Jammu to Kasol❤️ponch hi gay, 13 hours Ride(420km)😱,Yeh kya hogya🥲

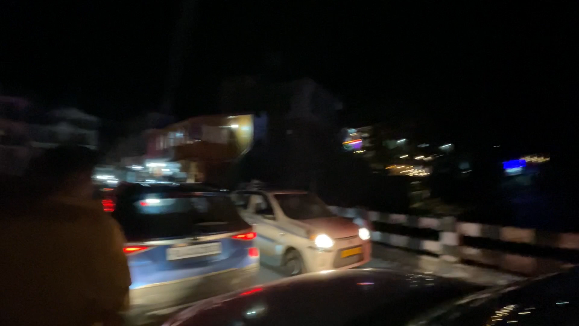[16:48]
बहुत ज़्यादा जाम लगा हुआ है यहाँ पे, ट्रैफिक चेक करो भाई, प्योर हिमाचल बंदे